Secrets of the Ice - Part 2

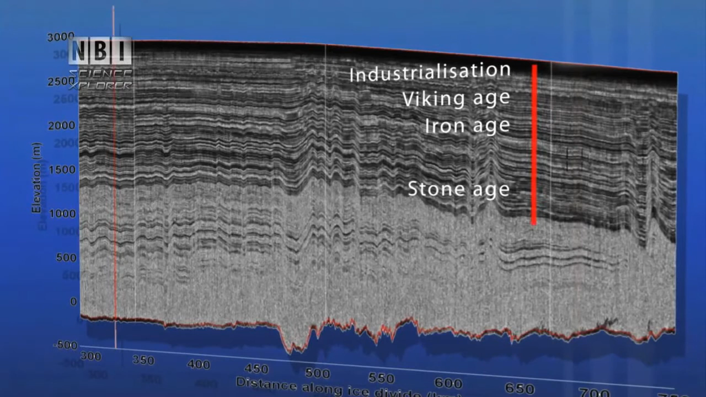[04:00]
According to radar measurements, the researchers have calculated that right here, they can drill down through history, from the industrial age to the stone age,
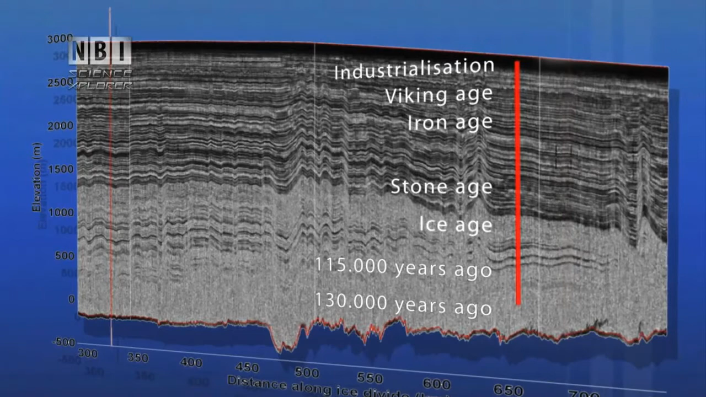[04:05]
through the entire ice age.
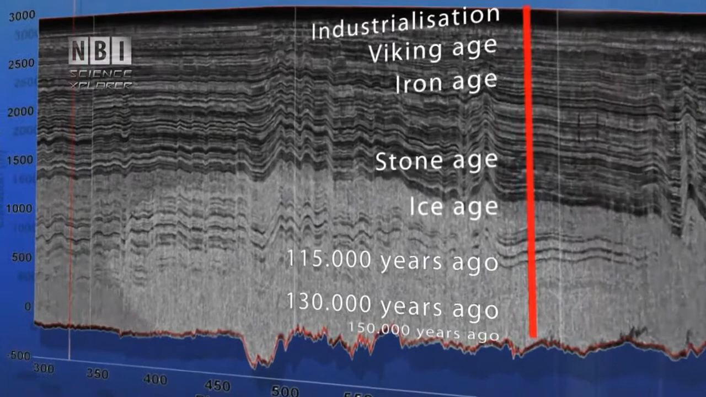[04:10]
And deep down, they will be able to find ice from the previous warm period, called the Eemian period, between 115,000 and 130,000 years ago.